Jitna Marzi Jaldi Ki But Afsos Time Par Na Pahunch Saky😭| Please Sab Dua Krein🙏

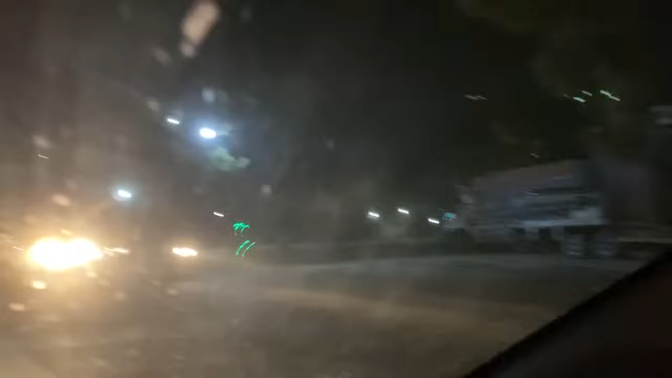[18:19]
گاڑیوں کا راشوگارہ ہوتا ہے لیکن ابھی آپ کراس کر کے جا رہے ہیں کیونکہ آپ کو پتا ہے روٹی تو آپ نے کھائی تھی ہوتل سے
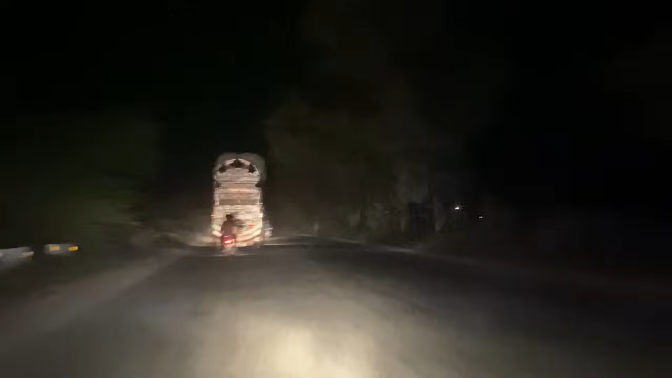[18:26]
ہوتے ہیں ابھی اس ٹرک کے پیچھے پیچھے جا رہے ہیں وہ ٹرک کی پتی جیسے
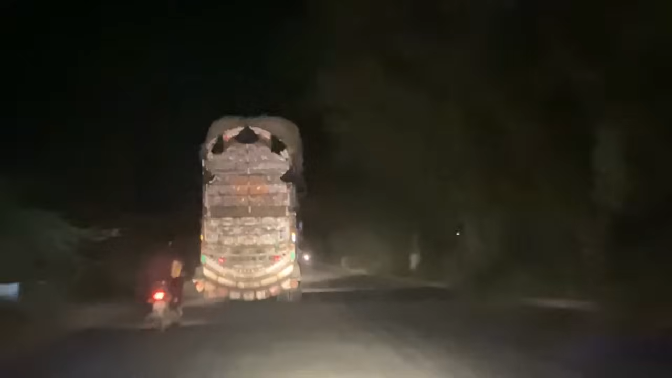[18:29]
ہوتی ہے ٹرک کے پتی کے پیچھے چل رہے ہیں بس سارے ٹرک کی ٹرک ہے آگے دیکھیں
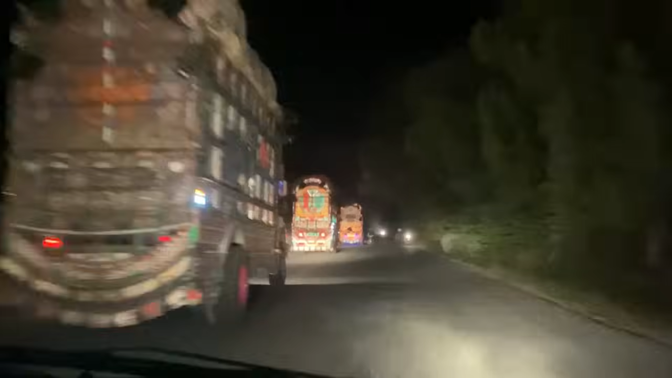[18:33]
سوڑے سوڑے ہیں ٹرک بڑے پیارے پیارے ہیں یہ دیکھ سکتے ہیں آپ یہ کتنا سوڑا ٹرک ہے